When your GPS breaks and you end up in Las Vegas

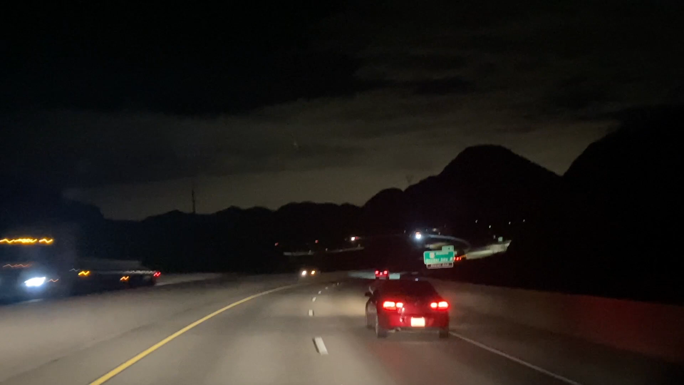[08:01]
Okay, one thing I wanted to point out here. You see how the mountains are kind of outlined? There's a light behind them. Yeah, those lights, that's Las Vegas.